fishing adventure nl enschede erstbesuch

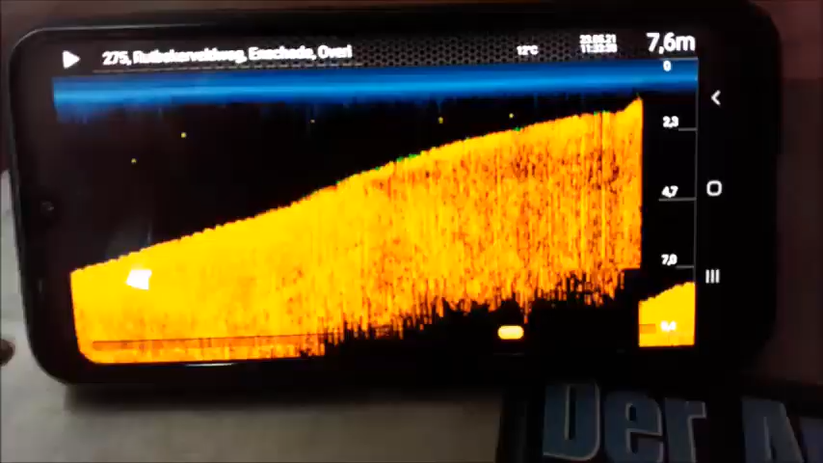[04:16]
On screen: depth 7.6 m
hier sieht man es eigentlich sehr gut ich habe hier neustart gemacht hier
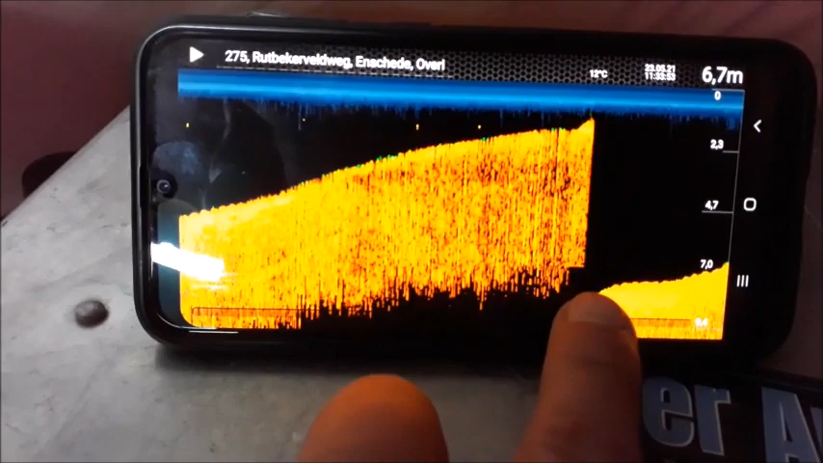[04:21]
On screen: depth 6.7 m, water 12°C
das ist ungefähr 20 meter vom ufer sieben meter fünfzig tief und dann kommt wirklich eine richtig schöne kante ist auf ein meter zwanzig die ersten fünf sechs meter sind flach wasser 50 60 70 cm tief kann man auch super drin stehen das hier ist natürlich der punkt der bereich
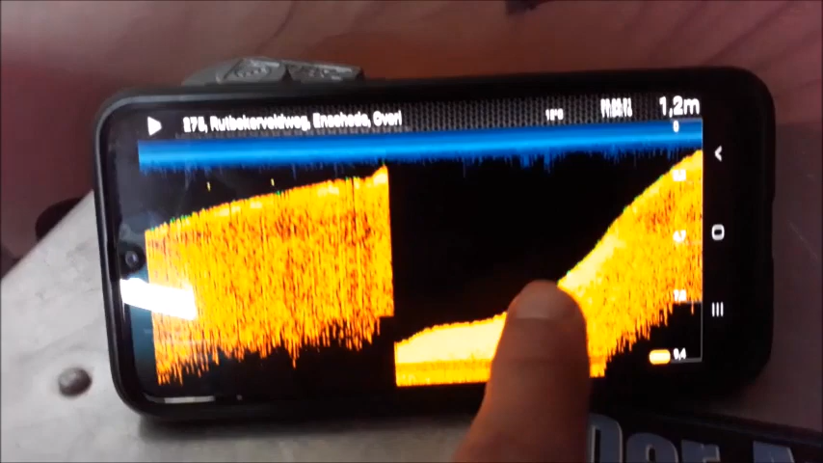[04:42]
On screen: depth 1.2 m
wo ich meine köder ziemlich genau platzieren möchte da glaube ich ziemlich störe lang wie
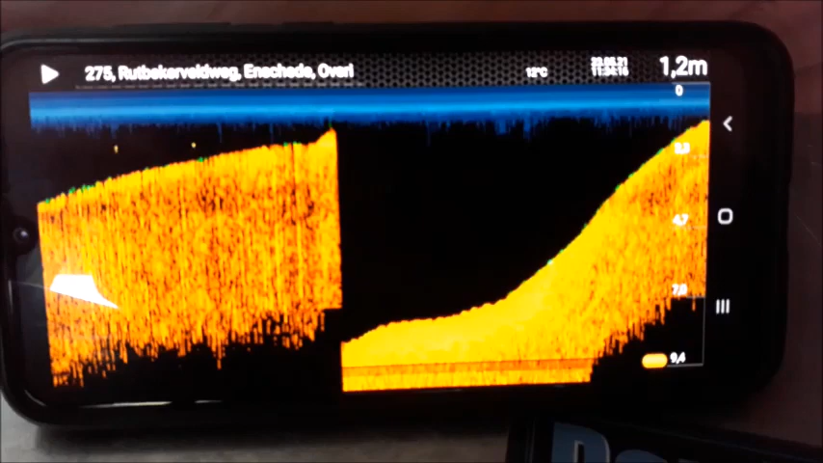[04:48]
On screen: depth 1.2 m
gesagt in 40 hektar ob da jetzt wirklich einer lang zieht weiß man nicht aber